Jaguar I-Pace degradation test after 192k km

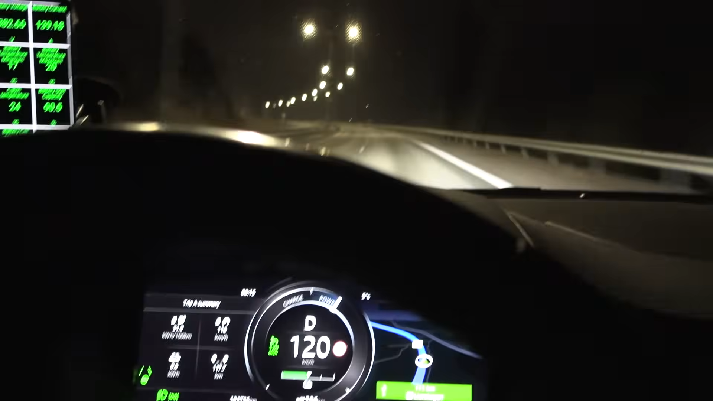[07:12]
So I have to constantly watch over so it doesn't mess up everything here.